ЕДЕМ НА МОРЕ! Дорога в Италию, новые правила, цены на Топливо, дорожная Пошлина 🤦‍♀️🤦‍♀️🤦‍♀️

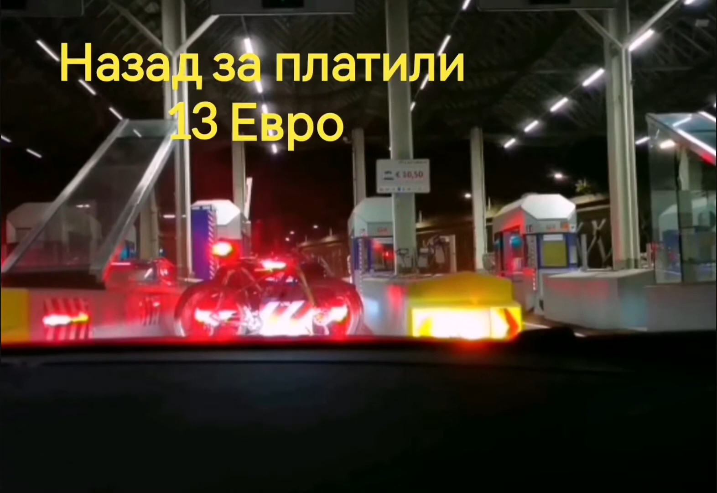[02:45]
шлагбаум в австрии стоит 1050 едем
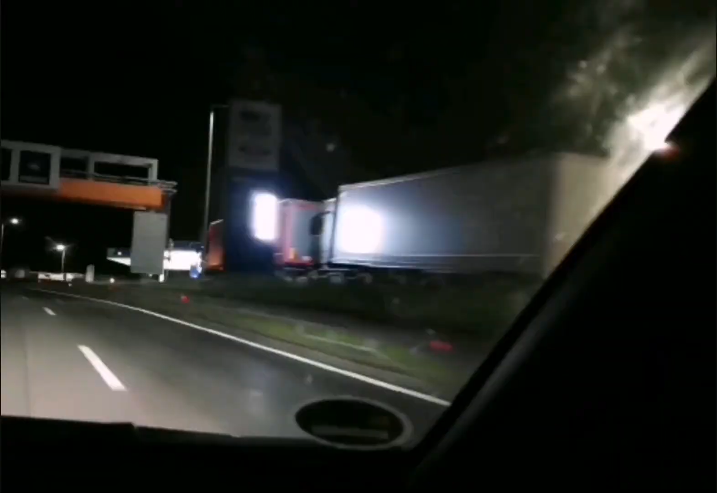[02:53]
и по австрии еще что хотела сказать кто едет из германии ребята заправляйтесь германии самый дешевый бензин мы заправились дизель у нас получилось гора восемьдесят восемьдесят восемьдесят примерно вот такая цена актуальная в германии значит по австрии мы сейчас едем 215 213 если
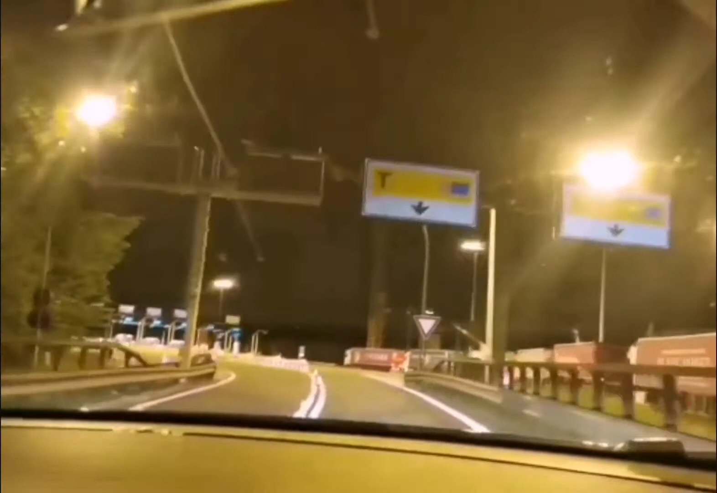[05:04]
потому что мы с автобана так до съезжаем из автобана вот с этой прекрасной карточкой
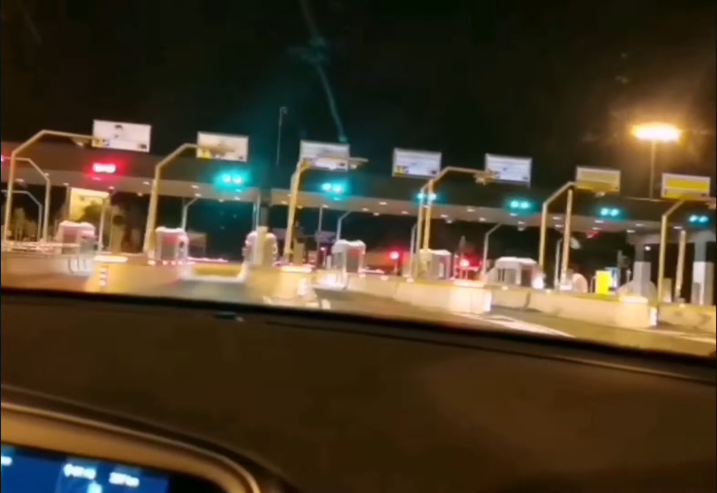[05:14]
будем сейчас платить сколько мы проехали километров 20 наверно